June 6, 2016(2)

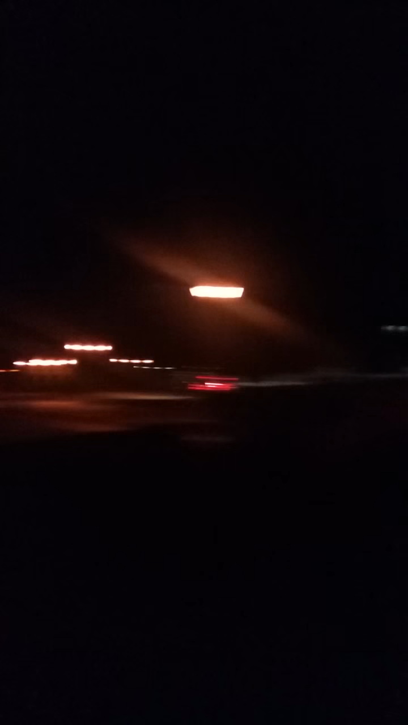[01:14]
weird also slows this pedestrian signal because one side is upward and downward and in that one the red is on the down period it's on led setup